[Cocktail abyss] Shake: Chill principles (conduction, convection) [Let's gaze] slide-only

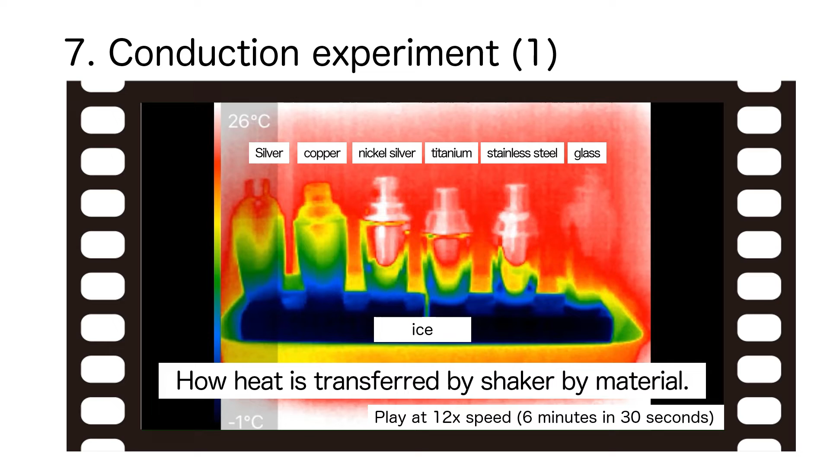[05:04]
On screen: scale top 26°C, scale bottom -1°C
followed by nickel silver, titanium, and stainless steel shakers. It can be seen that there is almost no color change for the glass shakers with low thermal conductivity.
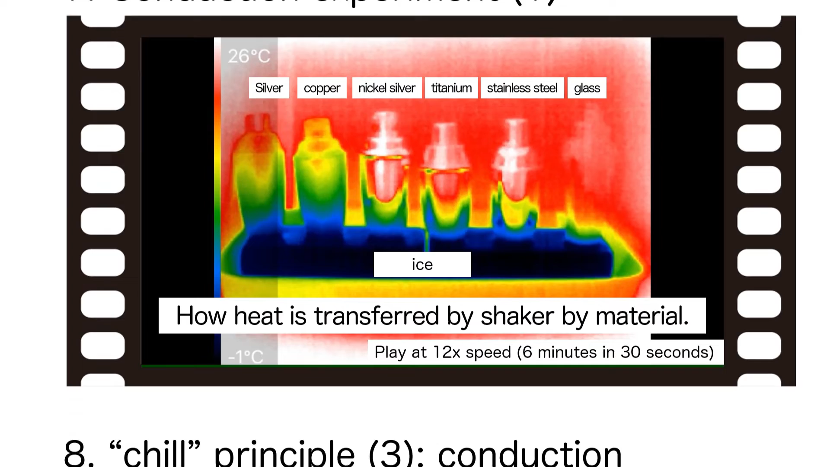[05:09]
On screen: scale top 26°C, scale bottom -1°C
Thermal conductivity does not change, but heat transfer by conduction can be improved through ingenuity.
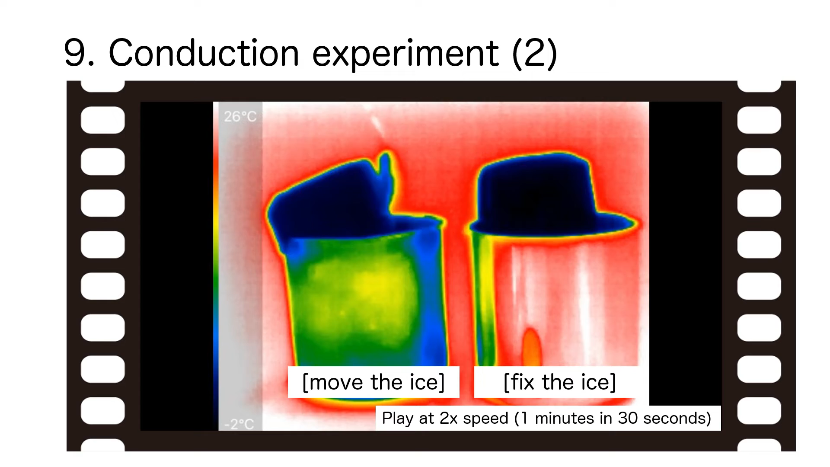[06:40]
On screen: scale top 26°C, scale bottom -2°C
you can see that the temperature of the entire surface of the mug drops and the color changes rapidly from red to blue.